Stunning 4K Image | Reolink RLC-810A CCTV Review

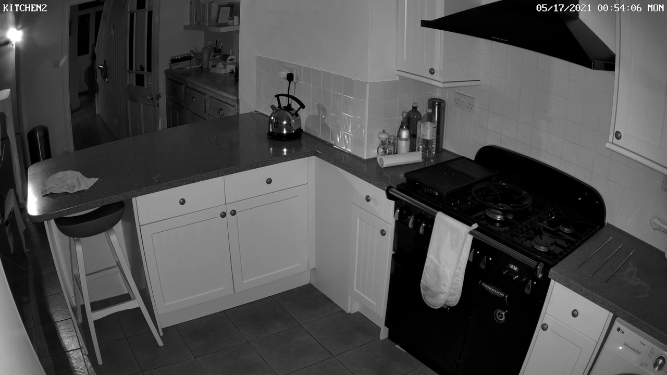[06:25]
up to 100 foot so that's kind of what 30 meters and that's that's
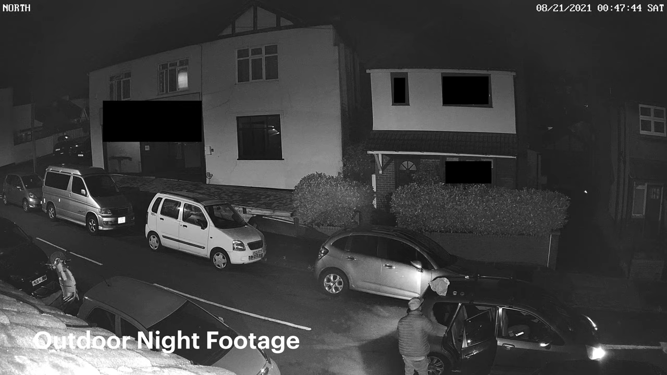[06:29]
decent I mean to cover 30 meters distance with enough infrared to
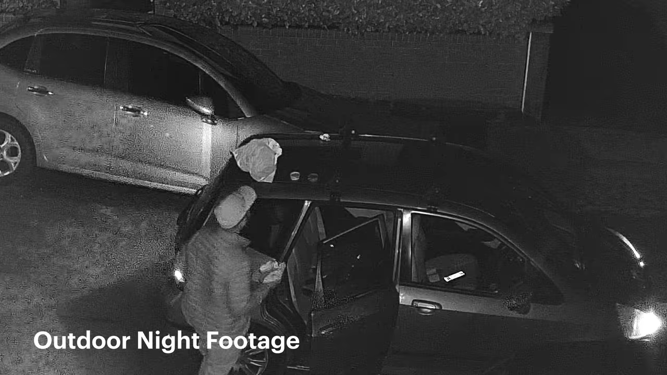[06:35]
light up a face or light of a person that's some claim and that's basically done because the fact they've
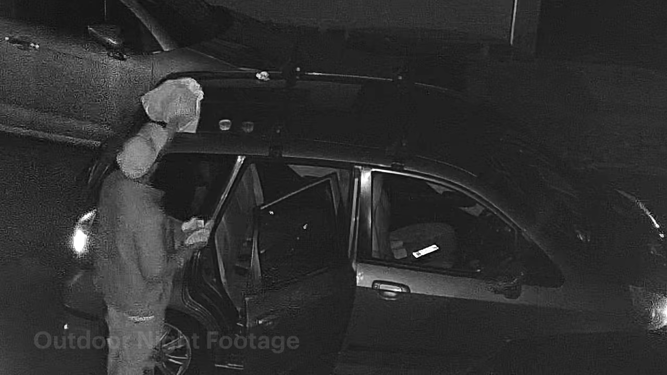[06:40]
got a massive whopping load of infrared LEDs there on the front of the camera
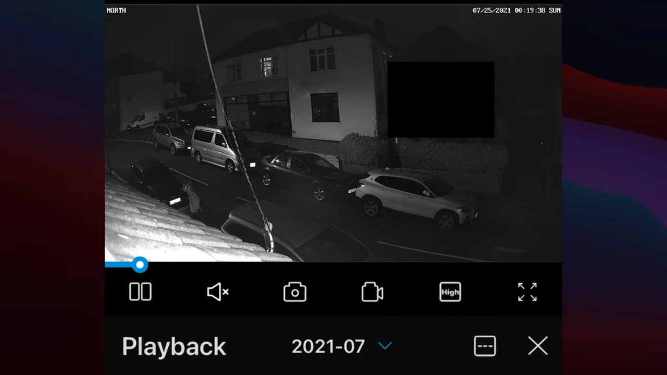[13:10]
getting a bit of a infrared reflection off the roof of our house here which does impact the exposure of the camera a little bit and because this is permanently powered up this camera we have a situation where you can pre-record as well so it looks like we've got a person walking down here as well on this one can't see too much on that but um is there a car on this at all I'm not sure doesn't look like there's a car on this one at all so let's just go to the next one
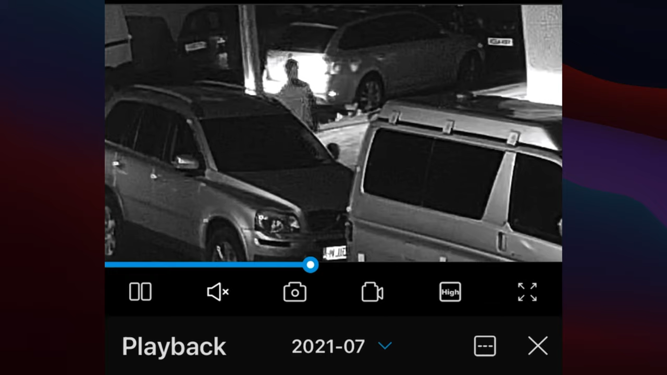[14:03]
of distance even at 4k you know you're not necessarily going to get an id from that but you are talking about putting placing someone in a certain place at a certain time and that's that's a big part of cctv so let's go out of